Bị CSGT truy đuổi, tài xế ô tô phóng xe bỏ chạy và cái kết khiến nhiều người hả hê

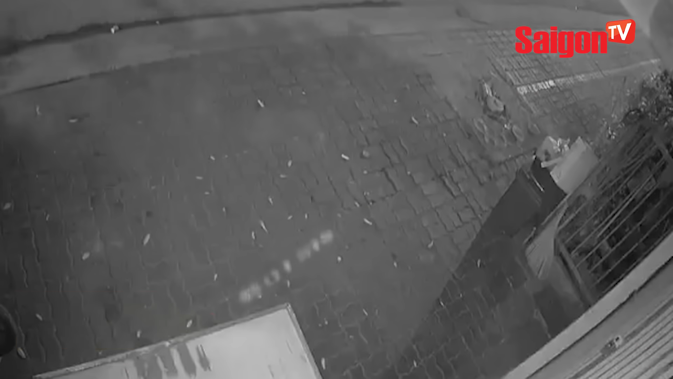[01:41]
Cư dân khu vực quận 7 thành phố Hồ Chí Minh khá bức xúc phản ánh thường xuyên bị mất trộm bóng đèn.
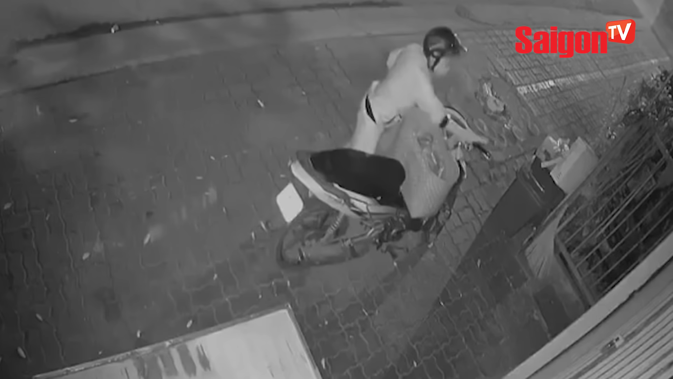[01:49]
Đoạn clip camera người dân tại khu vực phường Tân Thuận Đông, quận 7 thành phố Hồ Chí Minh vào rạng sáng ghi lại một đối tượng mặc quần đùi đi xe cũ,
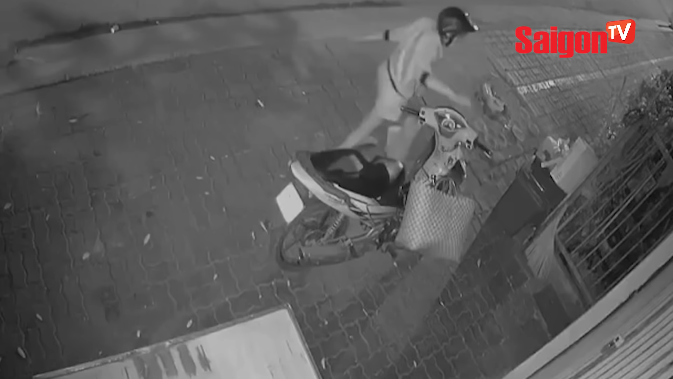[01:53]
trước có mang theo giỏ chắc là để đựng và thu gom bóng đèn. Khi tới trước nhà dân, thủ thuật chuyên nghiệp, đối tượng đứng trên yên xe máy để với tay gỡ bóng đèn vào giỏ rồi chạy xe đi. Thiết nghĩ với cái giỏ thế kia thì đi từng nhà chắc thu gom được một lượng khá lớn. Hy vọng chính quyền địa phương ra tay xử lý nghiêm những trường hợp như trên.